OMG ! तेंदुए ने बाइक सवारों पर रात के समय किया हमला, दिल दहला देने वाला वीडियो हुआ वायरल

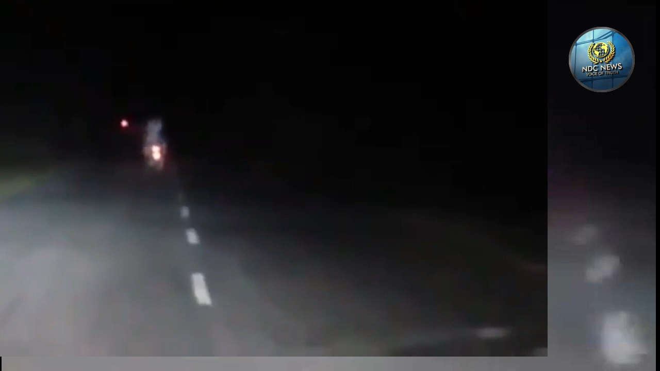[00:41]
करने की कोशिश करते हैं रात की समय बाइक से जंगल में यात्रा करना बिल्कुल भी सेफ नहीं होता है इस वीडियो को पोस्ट करते हुए कैप्शन में
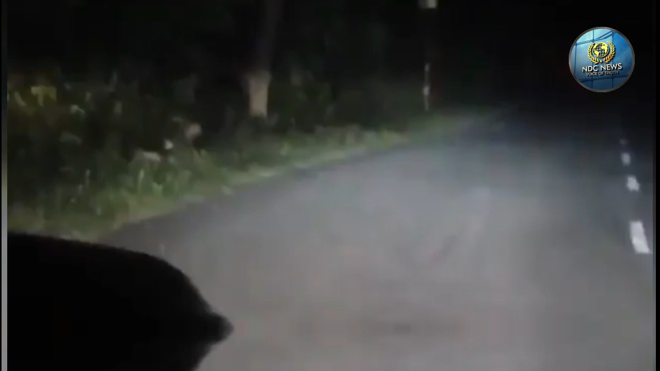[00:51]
सुर्शांत ने कहा है कि जंगल में रात को बाइक से यात्रा बिल्कुल भी नहीं करें सुर्शांत ने वीडियो पोस्ट करते हुए कहा टेंदुआ कैसे चूग सकता है लोग 3-2-1 के निकलने का
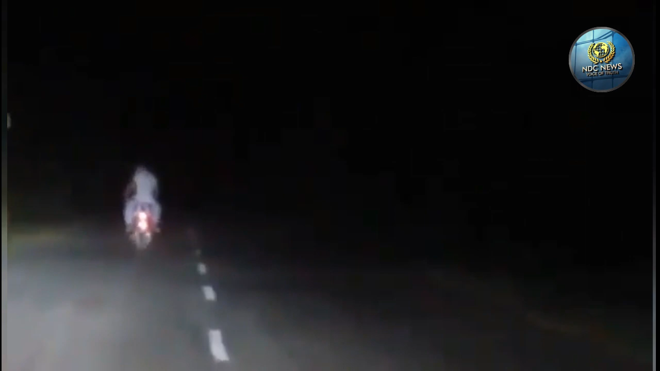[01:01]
इंधजार कर रहे थे तभी एक मोटर साइकल चालकने निकलने के गलती कर डाली ये उसकी आफिरी राइड हो सकती थी कृपया